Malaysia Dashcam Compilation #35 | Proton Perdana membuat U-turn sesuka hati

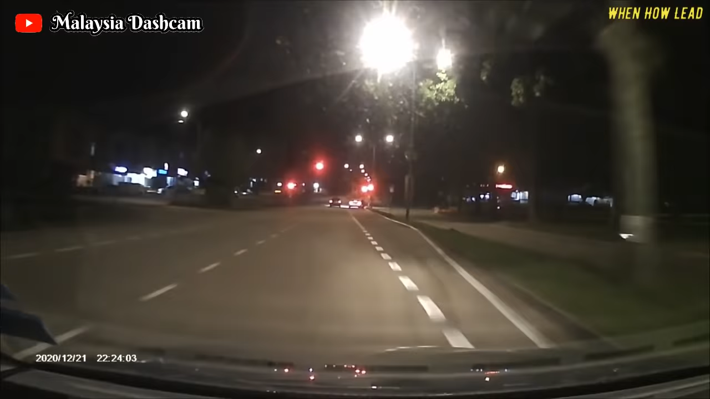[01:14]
Hati-hati menggunakan round bulb sebab kebanyakan masih ramai yang tidak ikut peraturan dengan betul. Kereta Highlight ini tiba-tiba berhenti tanpa memberi signal.
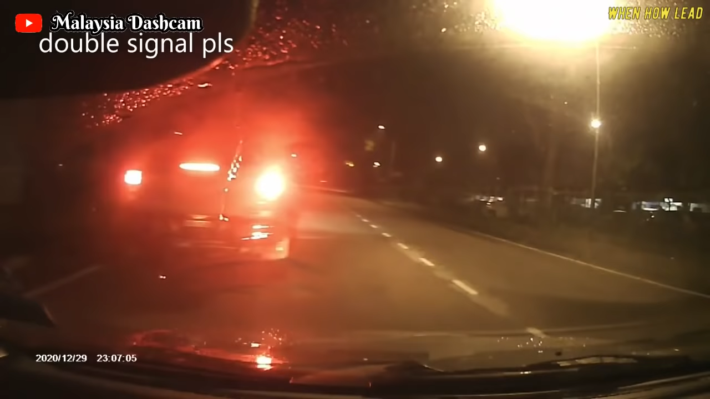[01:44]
Kereta ini membuat U-turn di tempat yang tidak sepatutnya.
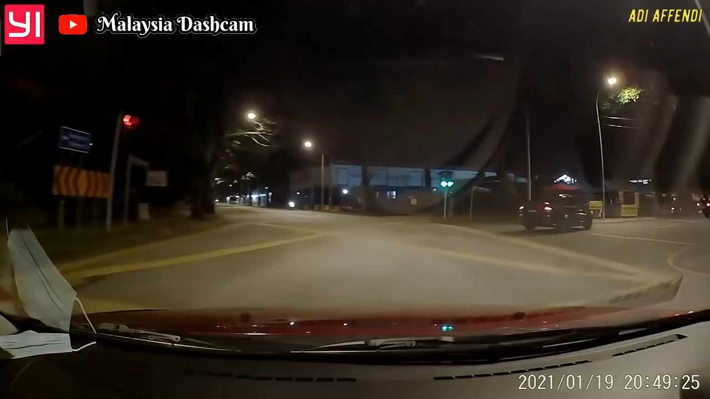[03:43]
Dalam footage ni, owner dah bagi signal awal untuk masuk simpang kanan tapi hampir terlanggar dengan seorang rider food panda. dan rider tersebut menuduk owner nambat bagi signal. Seagatlah tak menanti.
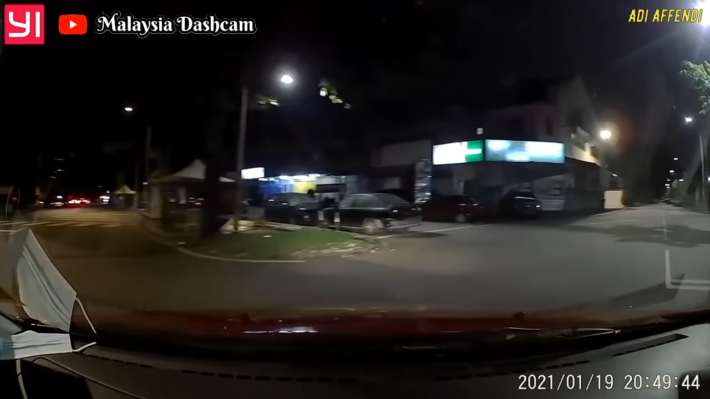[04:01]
Seagatlah tak menanti. Dah bagi dah! Ha? Bila masa bang bagi bang? Tadi. Ni tengok, dashcam ada. Ha? Ni, dashcam ada ni. Dashcam ada? Ha? Nampak ke signal abang? Nampak? Ha?
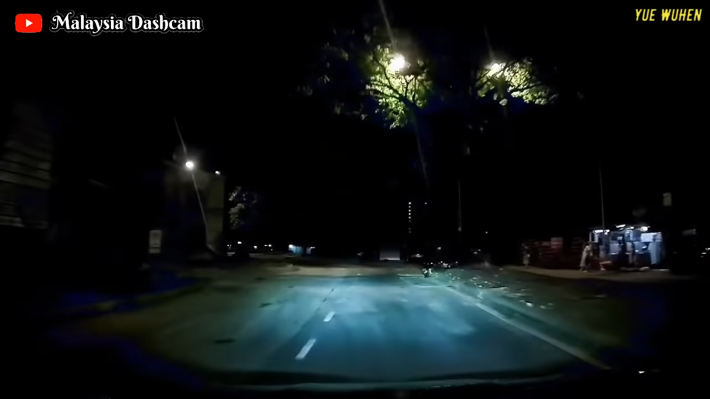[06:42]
Janganlah sesekali membuat persikan di jalan yang bercorner.